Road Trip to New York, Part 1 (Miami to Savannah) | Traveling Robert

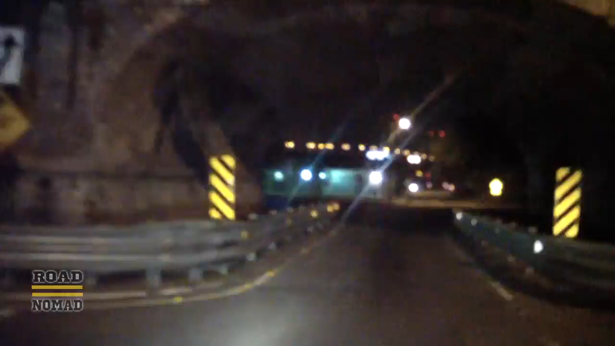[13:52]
We finally arrive at Savannah. We, or should I say, Waze, the GPS, gets a little lost finding the hotel, but we do get there eventually.
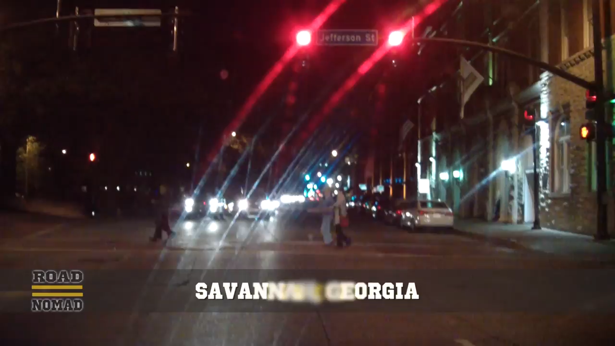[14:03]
We have gotten a great deal using the Hotel Tonight app on the iPhone. It must if you're traveling like us with no reservations.